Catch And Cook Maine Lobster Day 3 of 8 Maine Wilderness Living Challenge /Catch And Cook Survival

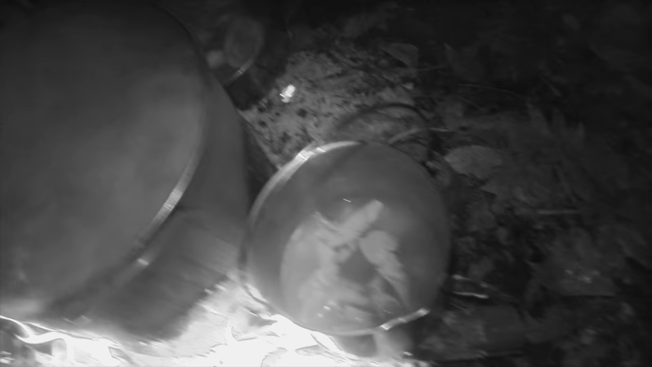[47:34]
Well, I'm waiting for my lobster to get up to heat and boil, sanitize,
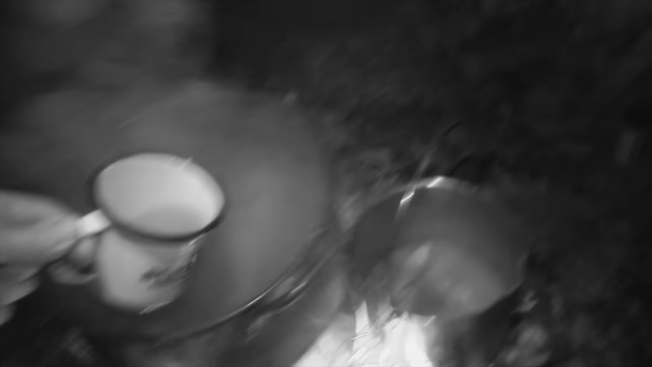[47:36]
and get a cup of porcupine bisque out of there for myself.
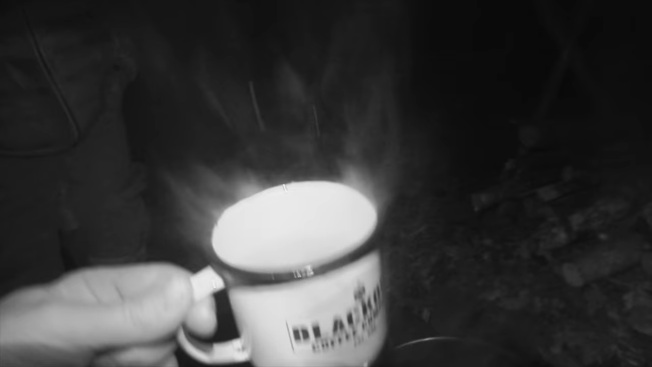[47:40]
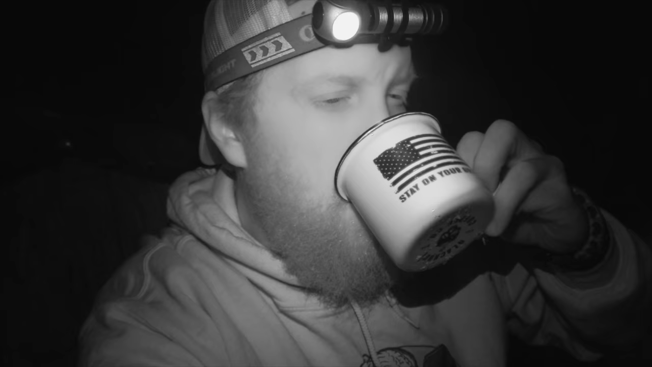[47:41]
It's good. Tastes like lobster slash some sort of meat animal soup. Kind of like our crawfish raccoon ever stew there in Texas during the 30-day survival challenge.